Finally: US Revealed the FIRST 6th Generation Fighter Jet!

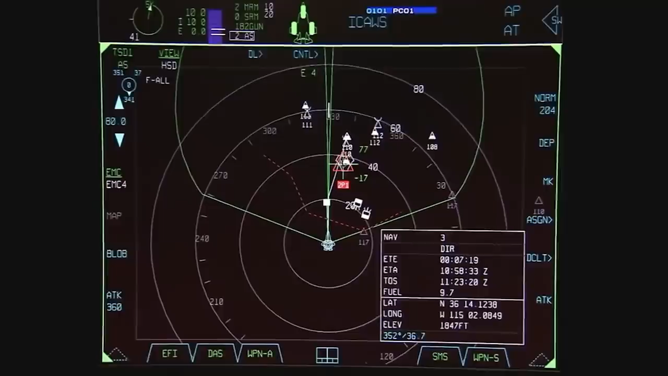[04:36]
as it would be capable of spotting targets, friendlies, and points of interest from tens of miles away.